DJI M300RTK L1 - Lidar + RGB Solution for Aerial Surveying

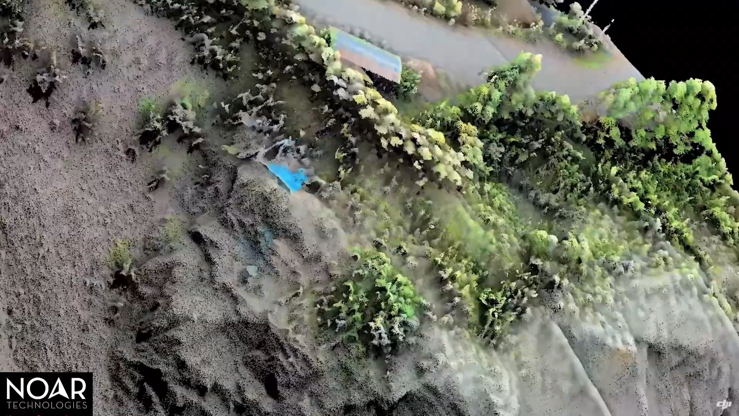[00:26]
and the fusion of LiDAR and RGB data produces effective true-color,
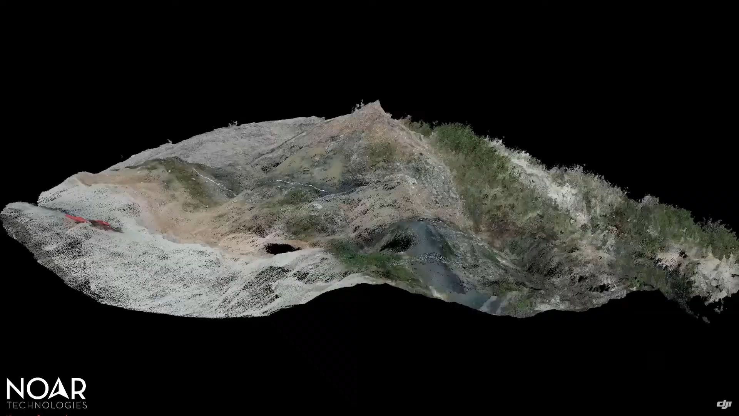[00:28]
high-density point clouds at the centimeter-accurate level.
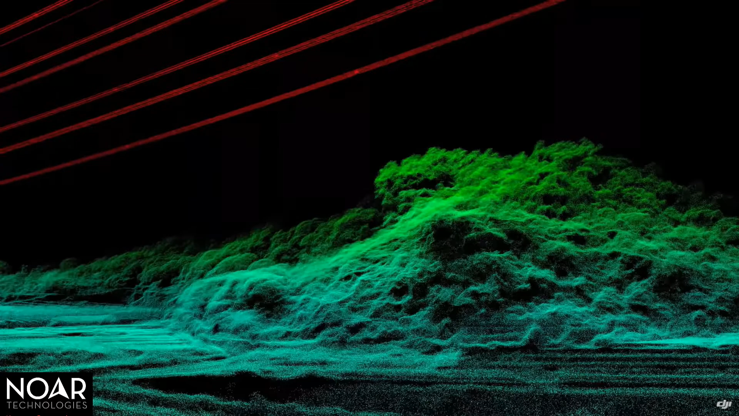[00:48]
In heavily foliaged areas, its multi-return capability can
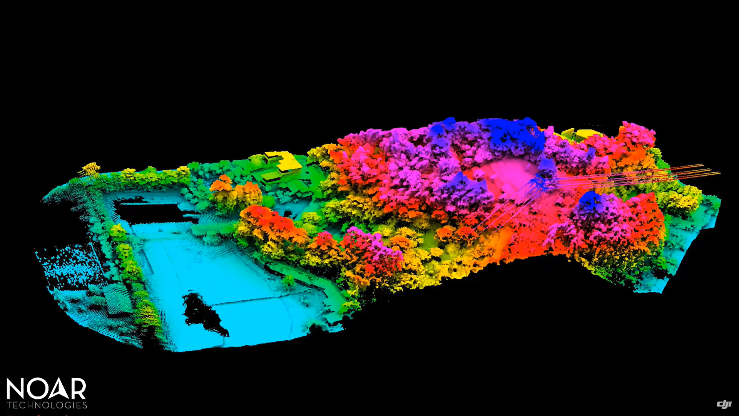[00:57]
penetrate vegetation
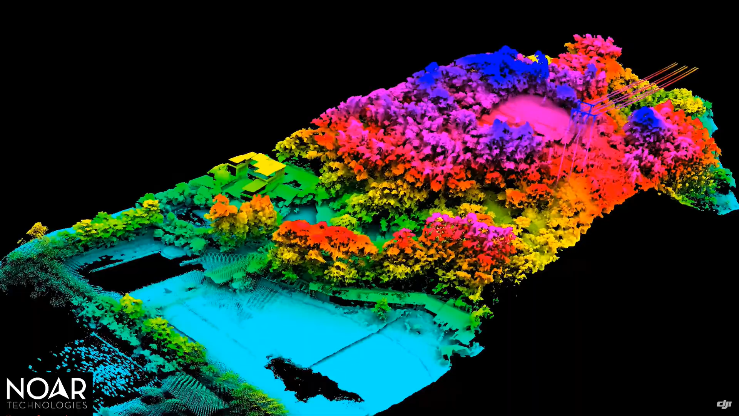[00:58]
canopies and capture point cloud data of ground features, as well as bare earth.
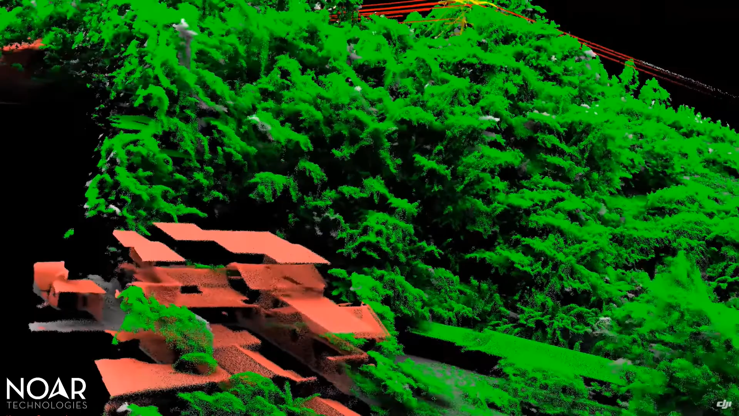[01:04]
Extract the vegetation point cloud to acquire information, such as tree count, canopy width, and height.
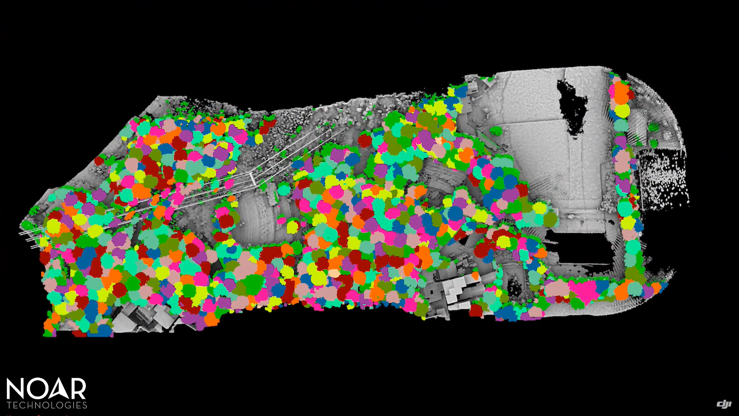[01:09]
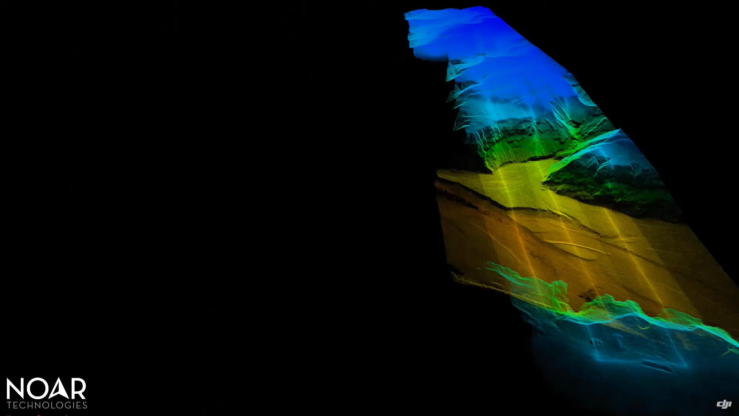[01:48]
The L1 lets you view point cloud models in real time, mark